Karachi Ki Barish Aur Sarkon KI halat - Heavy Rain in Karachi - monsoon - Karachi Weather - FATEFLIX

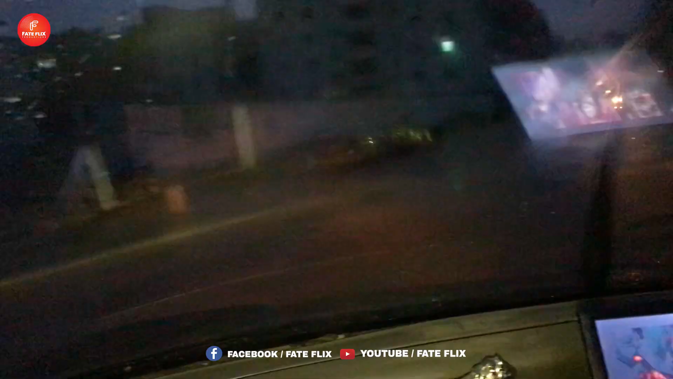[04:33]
अबे देख के तो, अबे मैंने इंडिकेटर दिया है पूरा,